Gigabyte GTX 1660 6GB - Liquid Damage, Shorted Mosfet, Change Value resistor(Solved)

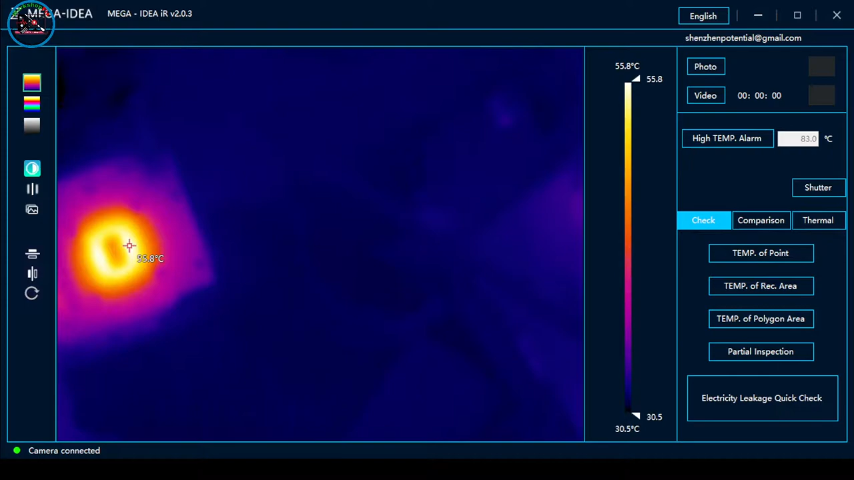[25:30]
On screen: scale top 55.8°C, scale bottom 30.5°C
May problema pa. Ay, shush ko. Lipat natin itong...
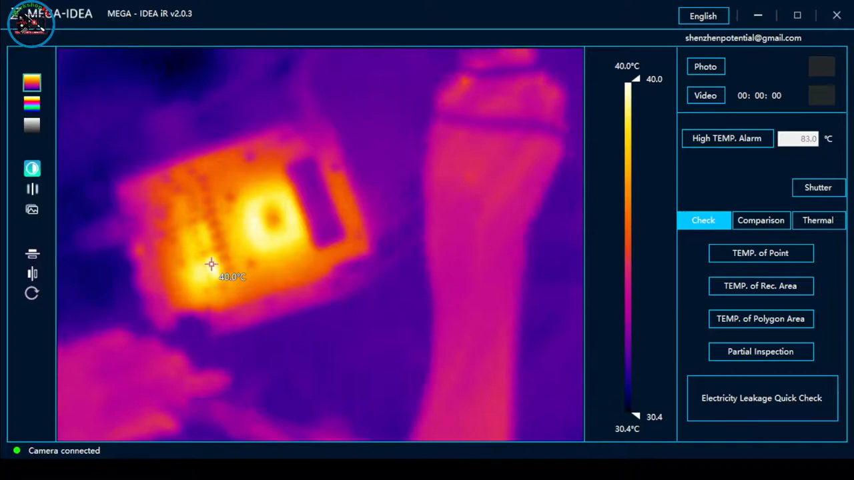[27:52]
On screen: spot 40.0°C, scale top 40.0°C, scale bottom 30.4°C
Yun lang. Wala tayong ISIS. Kasi nag-over. Kaya siya nag-short. Possible dito eh.
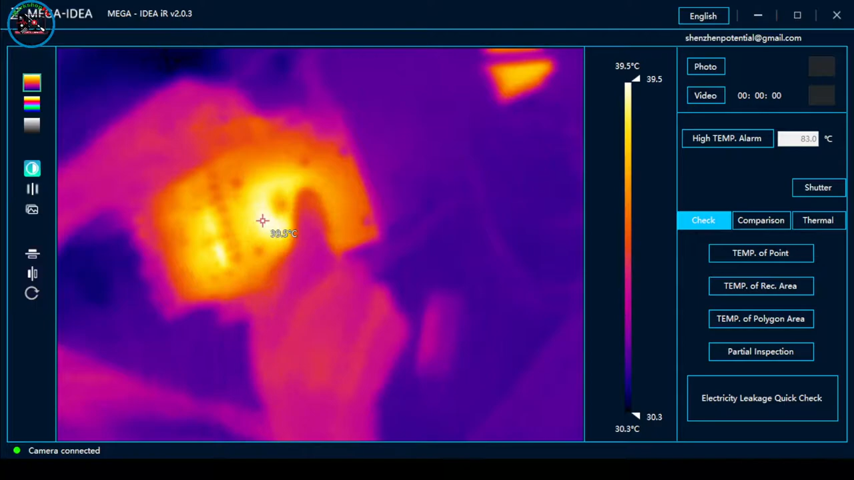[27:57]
On screen: scale top 39.5°C, scale bottom 30.3°C
May cause. Kasi yun yung overheated.